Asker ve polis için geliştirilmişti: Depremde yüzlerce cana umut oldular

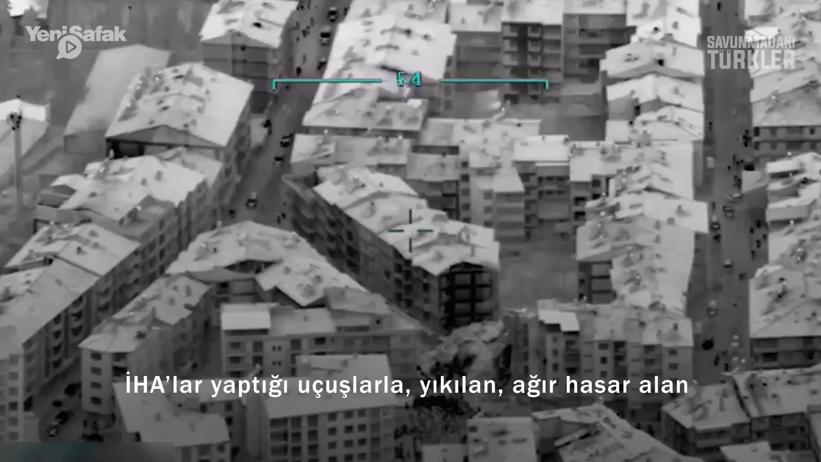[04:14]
ağır hasar alan ve sağlam binaların tespitini yaparak arama kurtarma merkezlerine görüntüler aktardı.